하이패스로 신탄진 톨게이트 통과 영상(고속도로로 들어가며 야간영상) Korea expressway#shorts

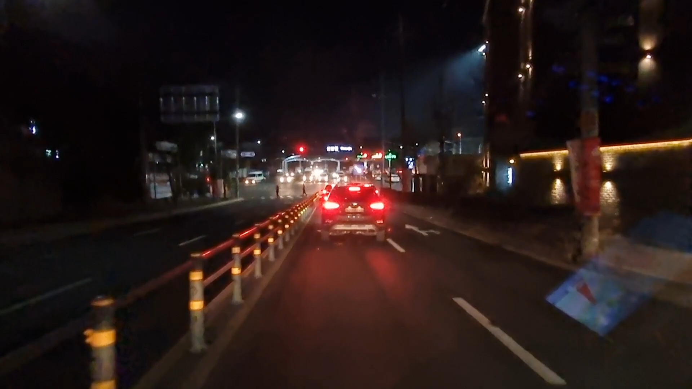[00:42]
이어서 툴게이트 요이다 하이패스 차선은 좌측부터 1,2,3 철호입니다.
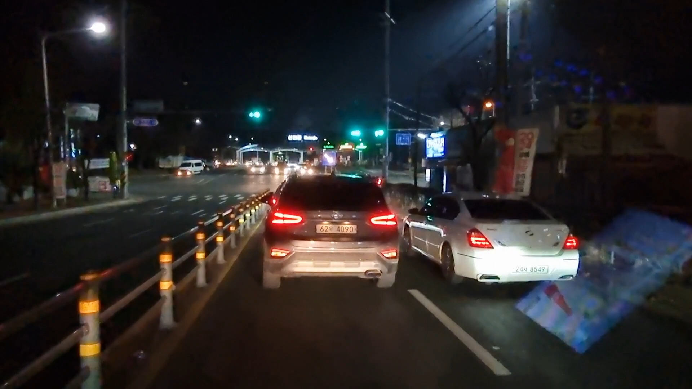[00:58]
잠시 후 후기 이틀입니다. 이어서 우측 방향입니다.
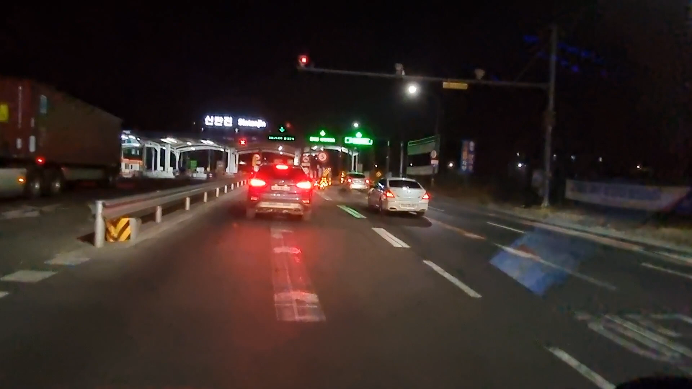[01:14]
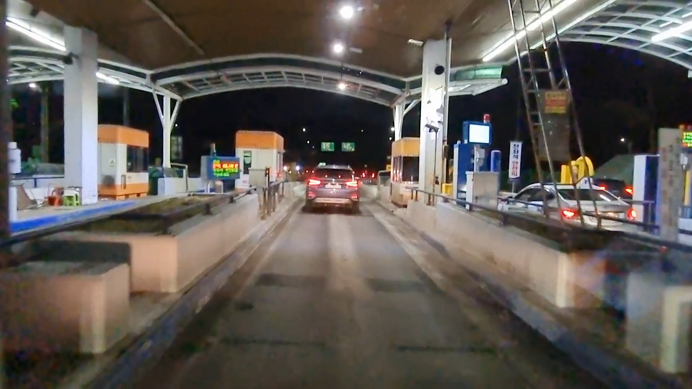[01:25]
정상 처리되었습니다. 자대금은 40,600,000. 오후 3,4600,000. 연출 방향입니다. 연출 방향입니다.
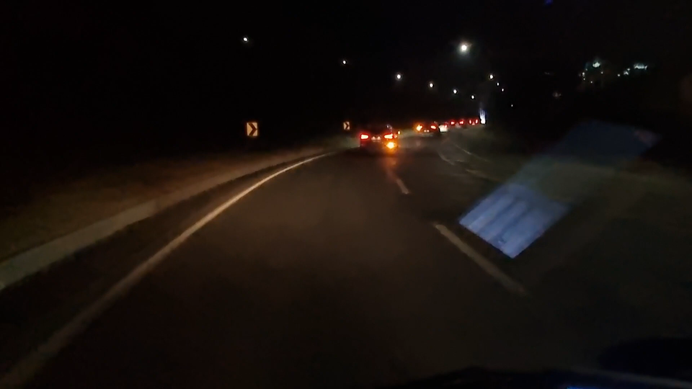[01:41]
연출 방향이 됩니다. 연출 방향입니다. 연출 방향입니다. 시속 지정입니다. 주의해 주십시오. 제한속도 100km 구간입니다.
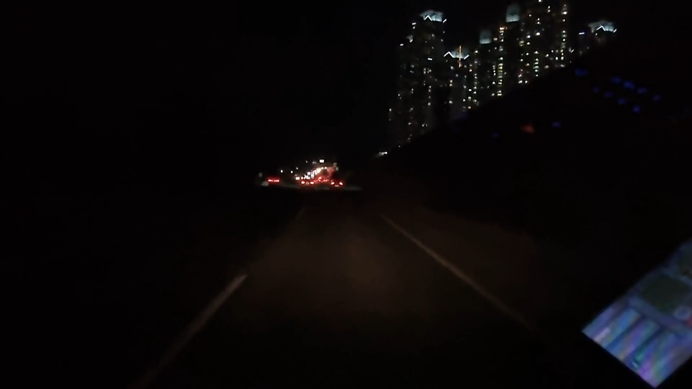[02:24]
주의해 주십시오. 약 3분부터 정방에서 구간을 하자고.